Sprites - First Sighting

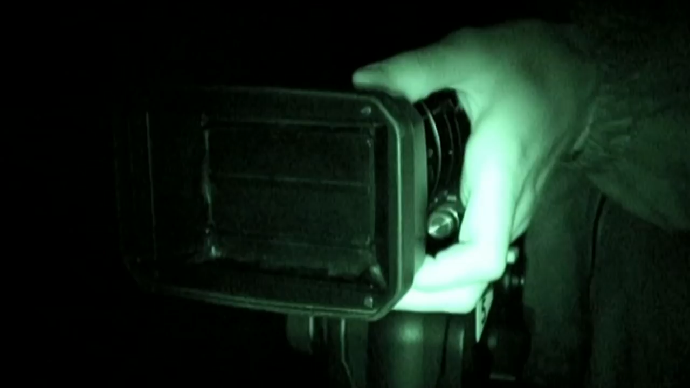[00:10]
They plan to use it for a high-altitude rocket experiment.
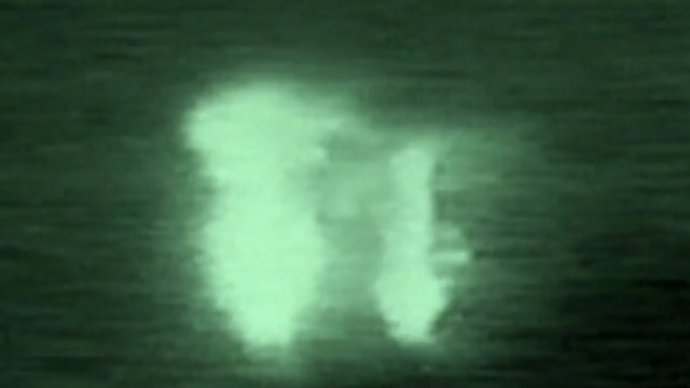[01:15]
So, what are they? Around the world, lightning scientists are on the hunt to find out.